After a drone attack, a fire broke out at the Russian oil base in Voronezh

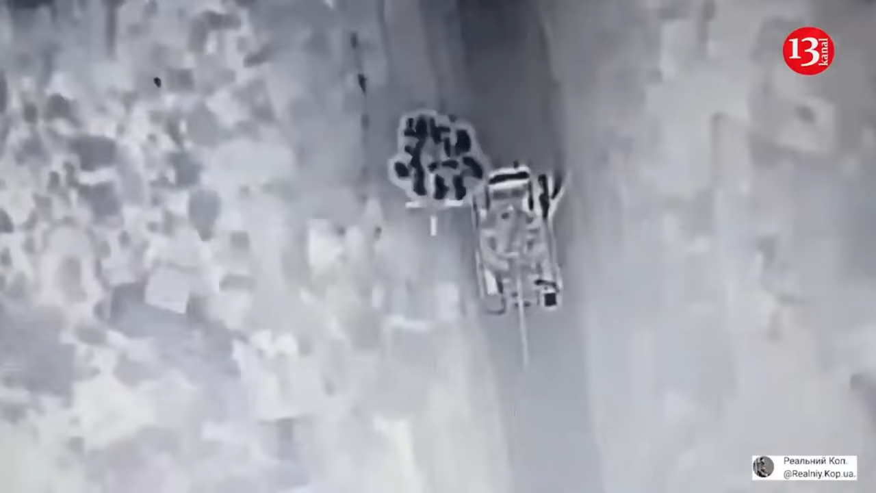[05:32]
The Ukrainian Army's 57th Motorized Brigade blasted the Russian assault group with hovering drones, dropping grenades, among other weapons most likely.
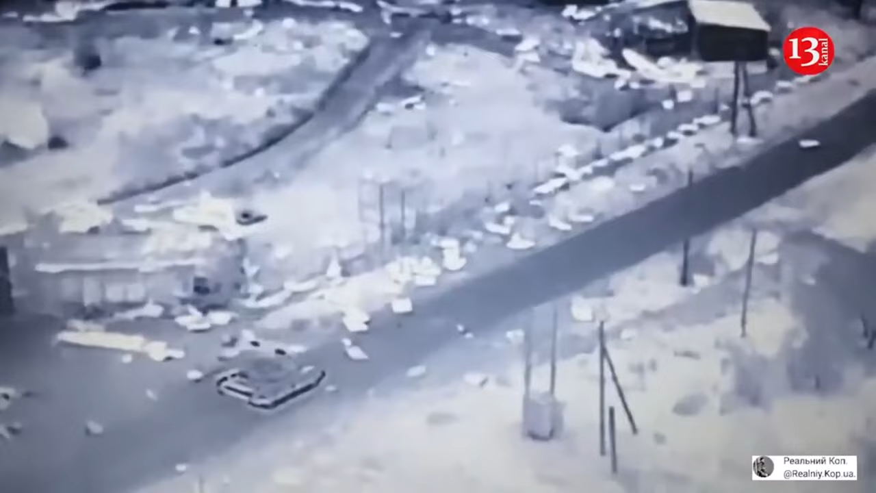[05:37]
When the smoke cleared, 16 MT-LBs and a tank lay wrecked.
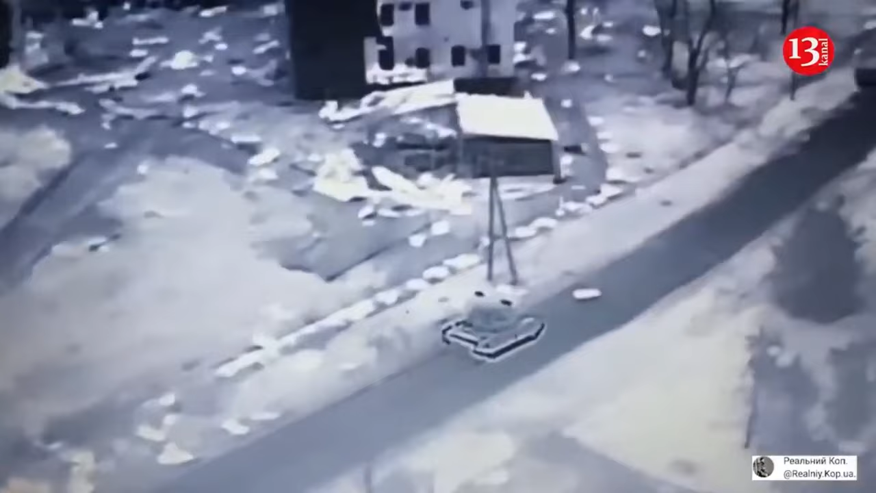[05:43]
There were literal piles of dead and mangled Russians around the smoldering hulks.
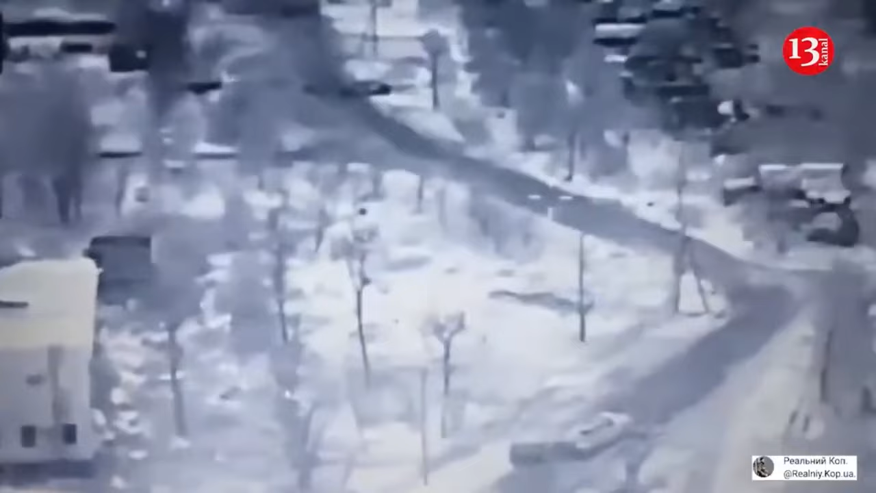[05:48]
Now the guys are finishing off the remaining infantry. One Ukrainian blogger reported,